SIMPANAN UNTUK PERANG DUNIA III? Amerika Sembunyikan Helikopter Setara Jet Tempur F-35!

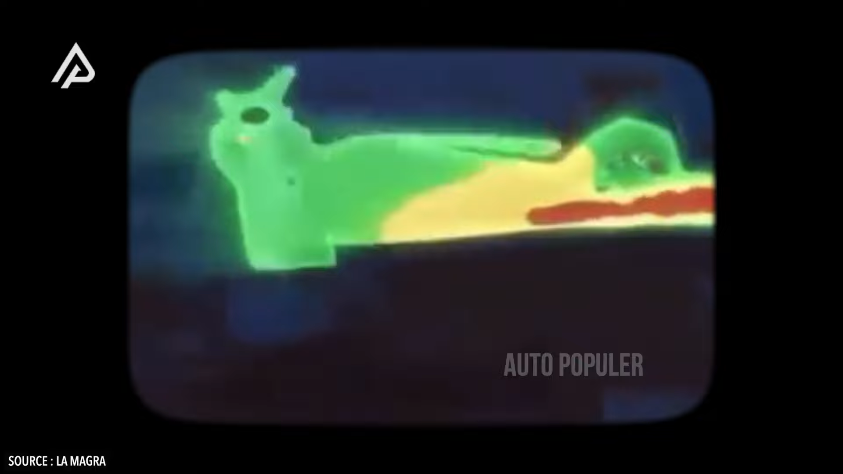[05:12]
Terbukti, kedua perusahaan tersebut merancang gas buangnya agar mengarah ke bagian ekor atau bagian rotornya untuk mengurangi tanda panas yang memungkinkan helikopter Komenchi sulit ditarget dengan hawa panas.